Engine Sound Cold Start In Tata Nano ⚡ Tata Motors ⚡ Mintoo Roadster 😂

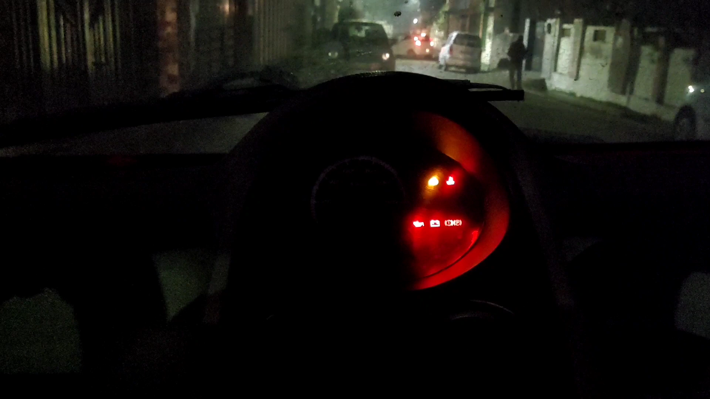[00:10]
राइट हैं पर जो आपको रेड कलर का उपर सबसे उपरबल तावर दिखाई दे रहा है वही है temperature indication उसके बादे में बहुत